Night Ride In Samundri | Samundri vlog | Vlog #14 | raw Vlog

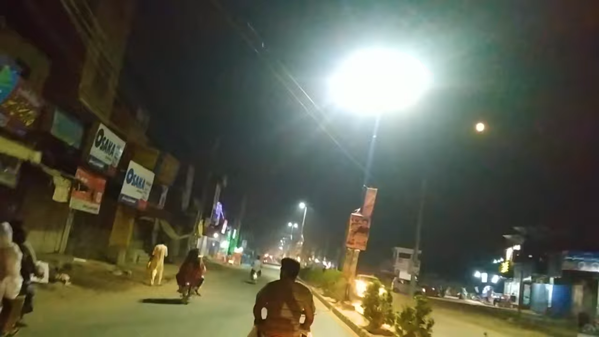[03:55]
لیفٹ پہ فیسرابہ روڑ کے اوبر چلا جاتا ہے اور ہمارے پیچھے کی طرف جو ہے یہ گوجرا روڑ کی طرف چلا جاتا ہے سیدھا چلا جاتا ہے تندرہ روڑ تو یہ ہماری آئیڈیل بیکری رات کے ٹائم میں یہاں پہ کافی رونک ہوتی ہے یہ خاص طور پہ ایر کے دنوں میں